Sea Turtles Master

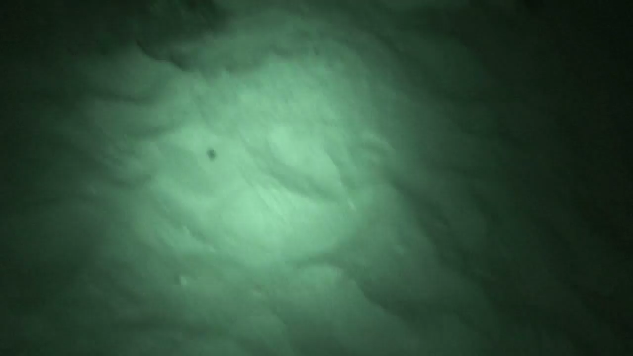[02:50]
The mother turtle is going to come up generally at night. When she finds a good spot on the beach, she starts digging. She moves all the dry sand off, the top layer of sand off, and then she starts using her back flippers to dig an egg chamber.
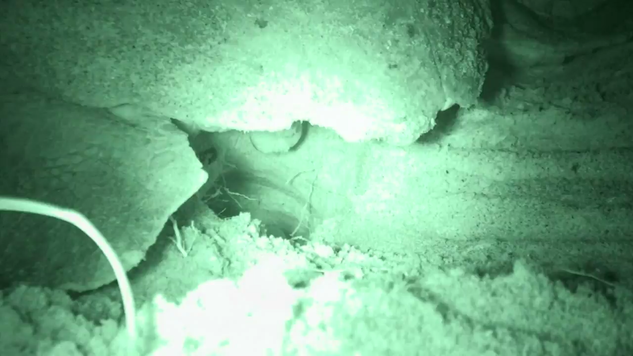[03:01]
And then when she's done making that egg chamber, she's going to lay her eggs.
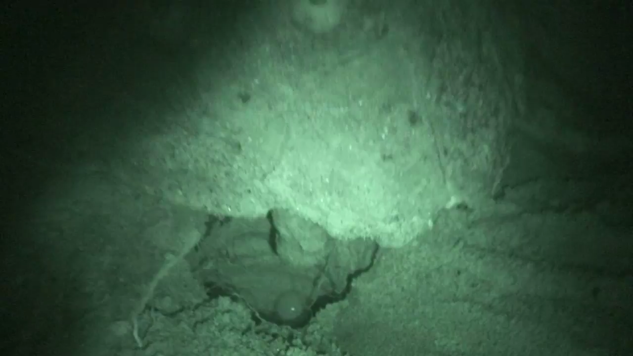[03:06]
After laying her eggs, the mother covers her nest and heads back to sea.